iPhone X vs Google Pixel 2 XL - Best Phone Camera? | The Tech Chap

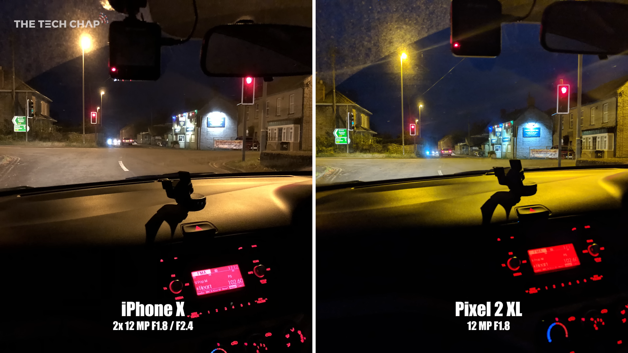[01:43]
with more natural colours on the dashboard, and a more accurate white light on the pub sign. But if you look at the signs, once again you can see the Pixel handles the brighter areas better.